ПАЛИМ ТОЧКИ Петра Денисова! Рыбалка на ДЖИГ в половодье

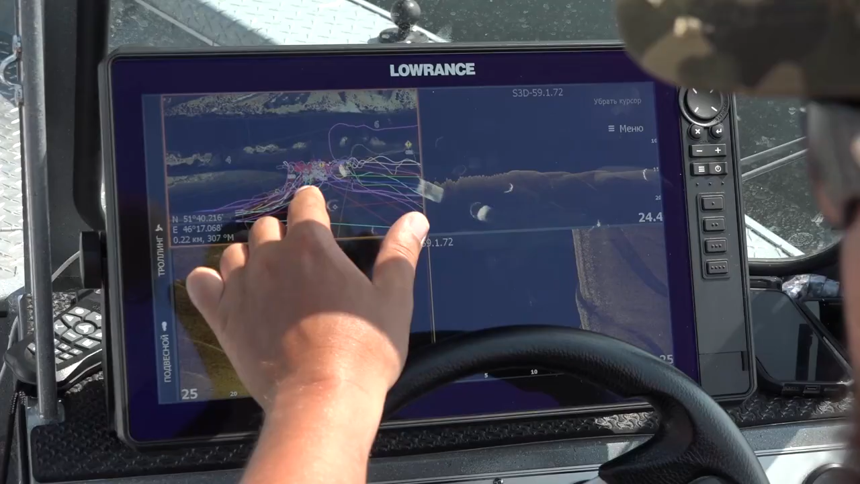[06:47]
смотри, тут у нас классическая такая, слегка популярная у меня точка, если смотреть.
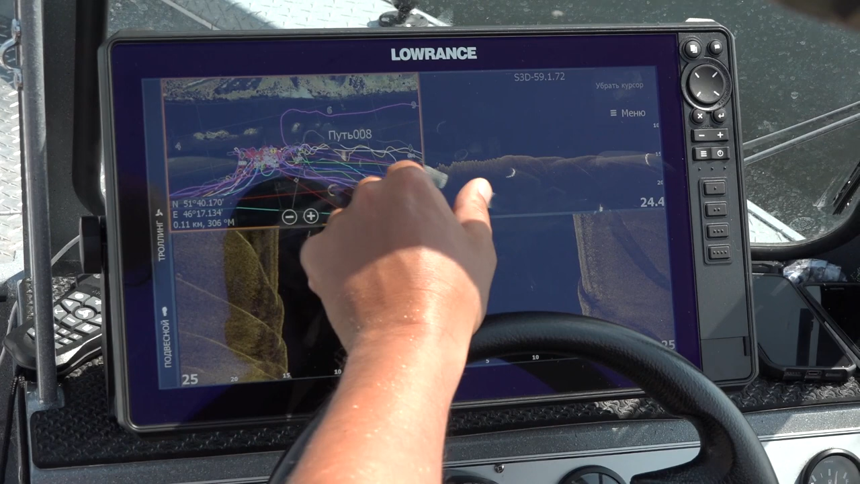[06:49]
Да, я вижу, слегка. Если смотреть по трекам.
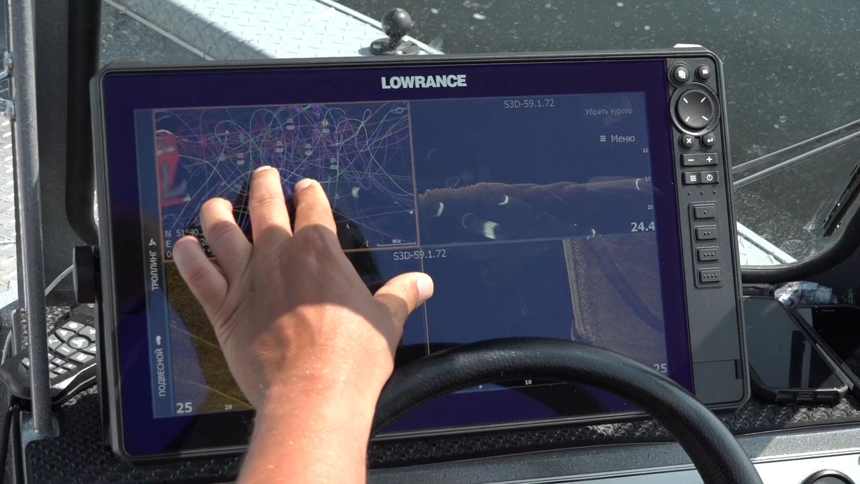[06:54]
Угу. Но это все судаковая тема была. Сейчас судака здесь уже нет, потому что он дернул в места нереста. Сюда он выходит гораздо раньше, где-то в середине апреля, в 20-х числах апреля. Это, наверное, то есть мы вот чуть-чуть опоздали, я правильно тебя понял? Ну, что значит опоздали? Цель как бы половить рыбу, а не половить конкретно судака. Вот.
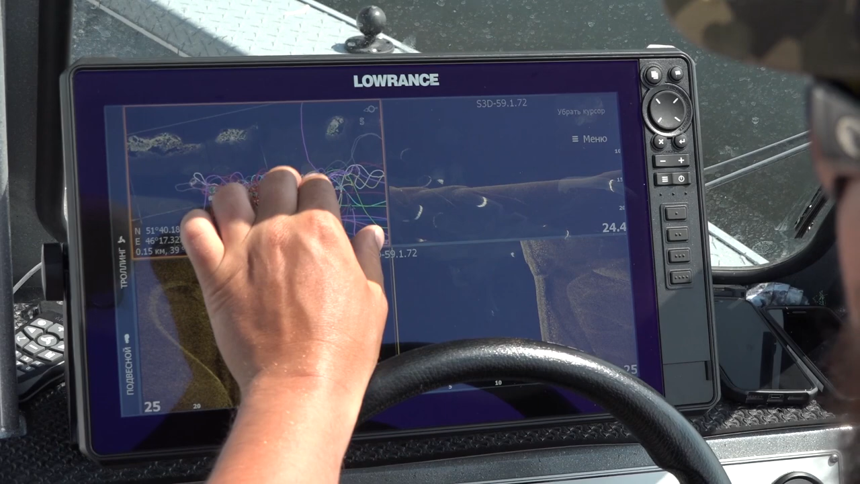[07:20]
А, но здесь в этих характерных интересных местах, вот если посмотришь, вот это я вижу, коса идет, гряда, да?
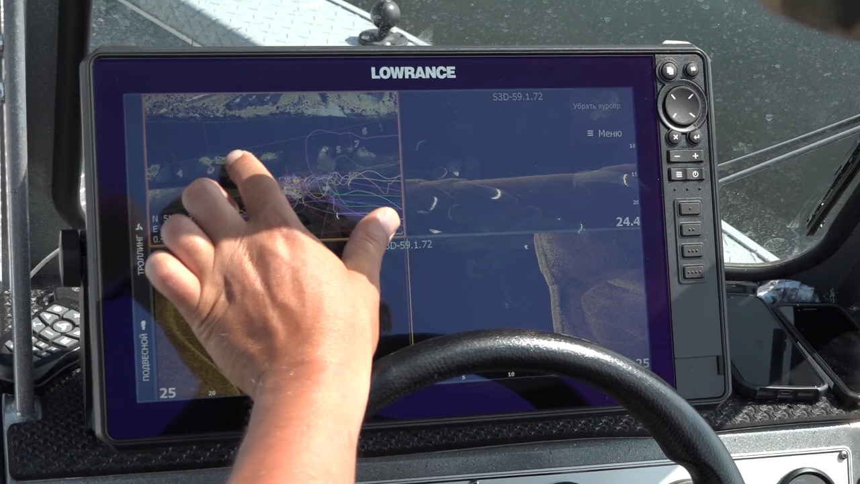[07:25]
Островов. Да, да. Значит, когда низкий уровень воды, сейчас у нас половодье,
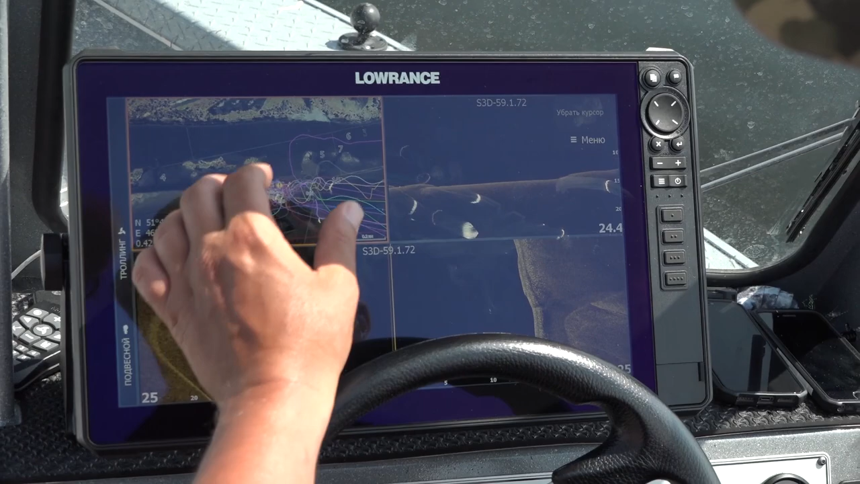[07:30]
когда низкий уровень воды,
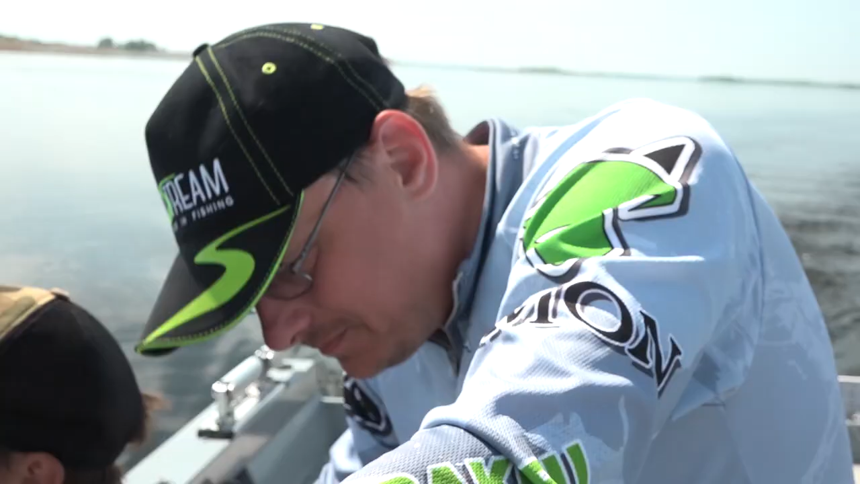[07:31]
вот это практически не имеет перетеков, угу, переливов. А сейчас вот в этих вот дырках, вот здесь, здесь, вот дырка между вот этими островами,
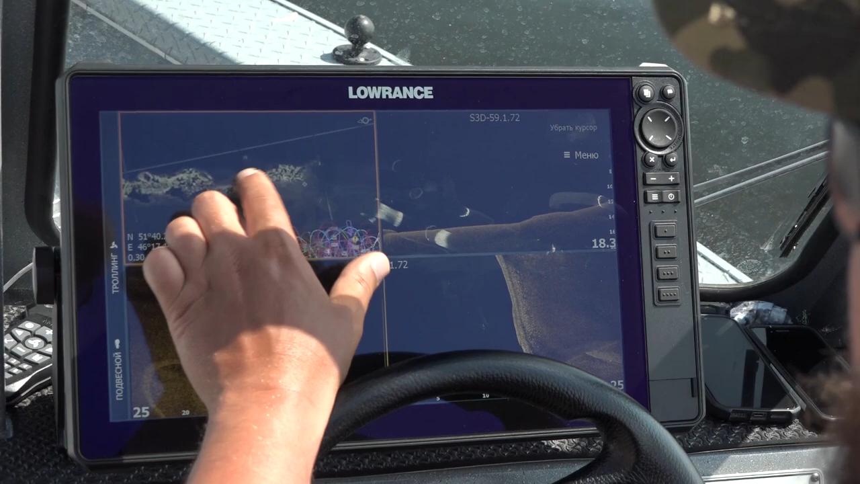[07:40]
местные называют эти места продыры. Вот в этих продырах стоит хорошая частенько щука. Может стоять. Она концентрируется, да, в них.
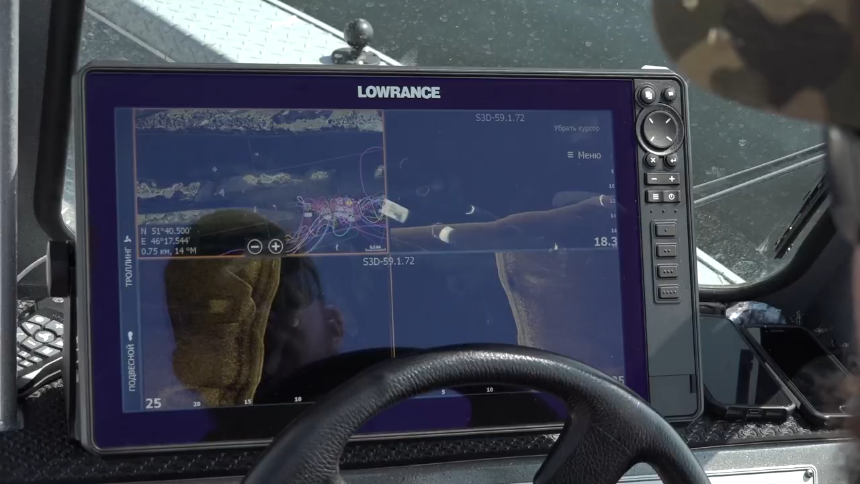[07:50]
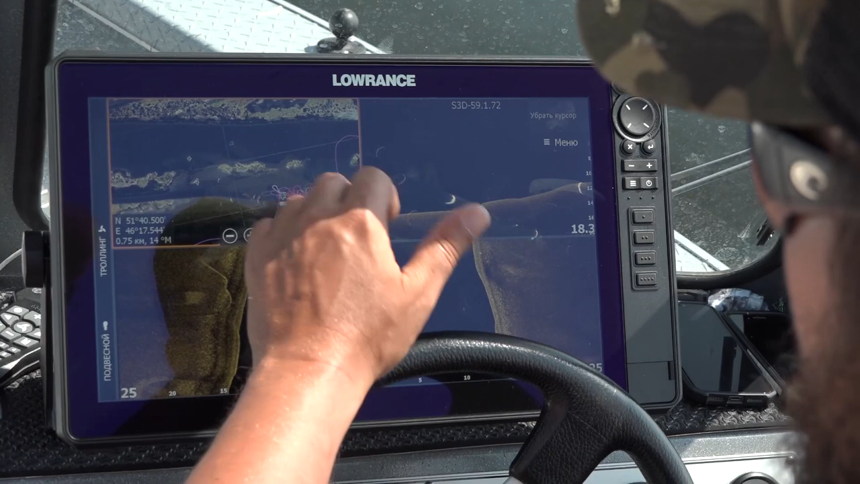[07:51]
И, собственно, постановка предельно простая. Ты встаешь в руслице канавки и набрасываешь как раз на обровку. Ну, работаешь, да, на меляк. Которая имеет перетек вот в ту сторону.
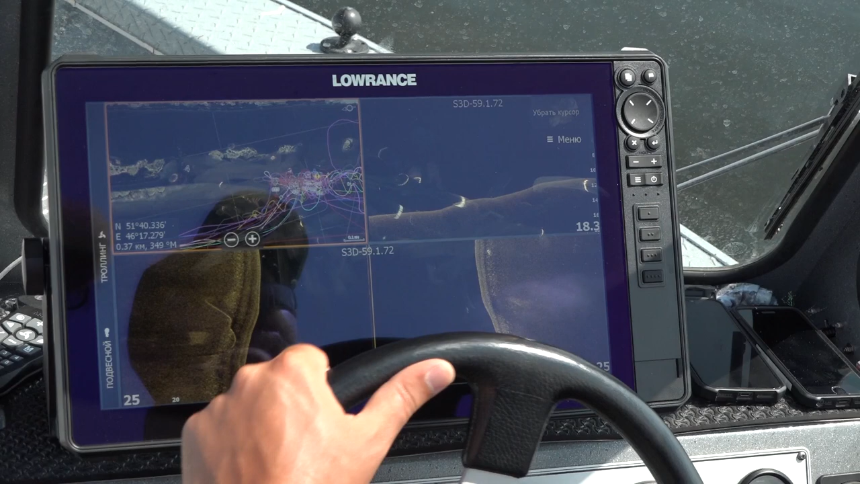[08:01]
Вот сейчас посмотрим, что у нас из этого выйдет. И встанем в паре мест. И поедем дальше.